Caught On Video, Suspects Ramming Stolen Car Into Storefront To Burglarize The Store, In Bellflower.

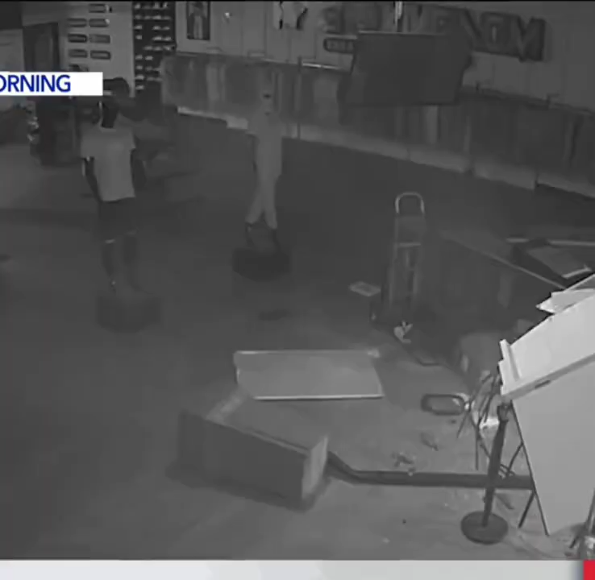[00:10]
And the surveillance video you will see first on five from the owners of the store. It shows how the group made entry using what we're told is a government vehicle.
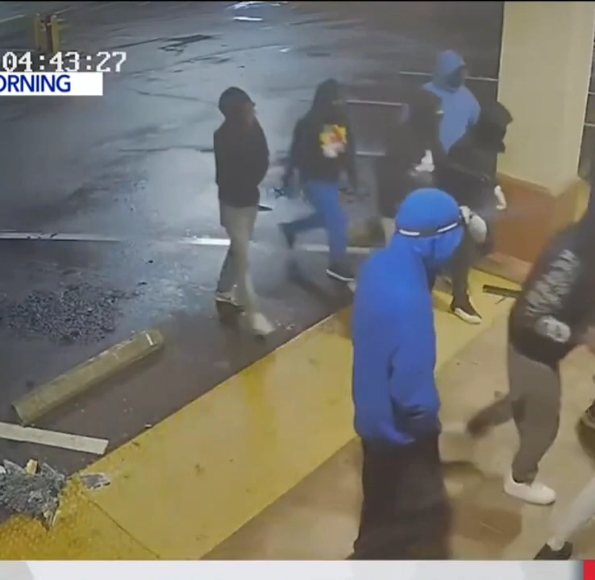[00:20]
The suspects ran through the front of the business. That's when at least 15 of them, all wearing hoodies and masks, began wiping the store out.
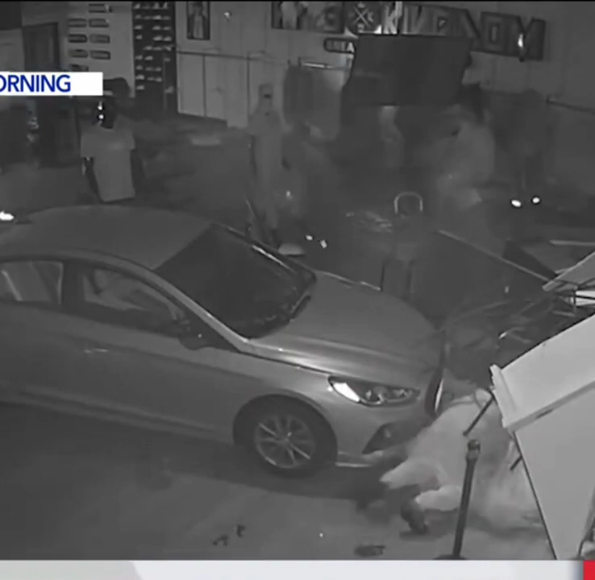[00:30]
The owners believe at least 500 items were stolen. This brazen burglary, still under investigation, of course.